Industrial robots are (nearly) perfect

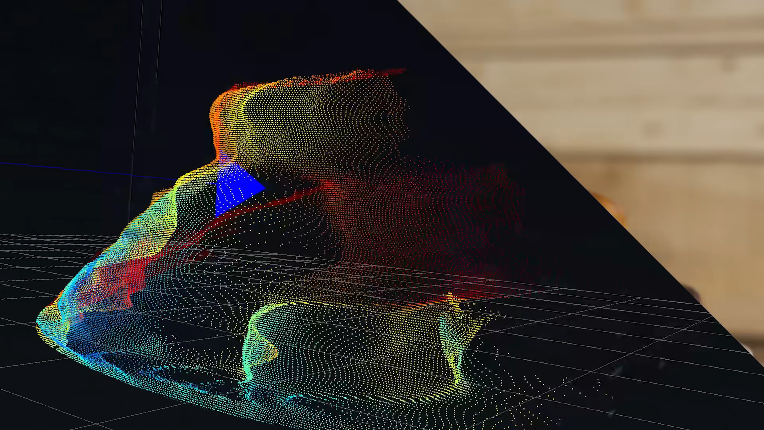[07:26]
Although, the resulting image isn't great, with objects jumping back and forth several millimetres between frames.